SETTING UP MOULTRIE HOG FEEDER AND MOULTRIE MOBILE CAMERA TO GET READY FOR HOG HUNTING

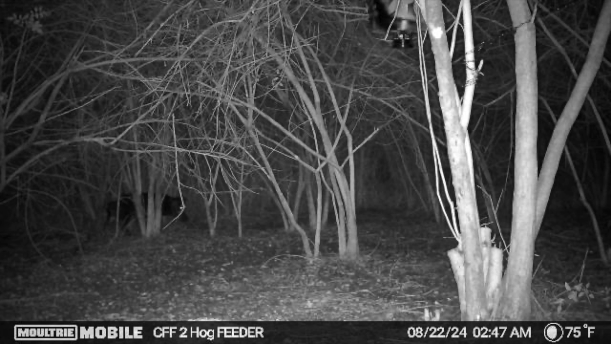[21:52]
Well we finally have some pictures come in that same night. We have this boar hog here. Who is wandering around. Looks like he's a little sketched out. Doesn't know what's going on. Scared to come in. But he does start coming out a little more. And then all of a sudden. Boom. He shows up with friends. Pregnant sow. And another boar. So we're definitely going to keep a watch on these guys. And get out there. And plan a time to start hunting them. If I can get them coming in earlier. But everybody. Thank you so much for watching.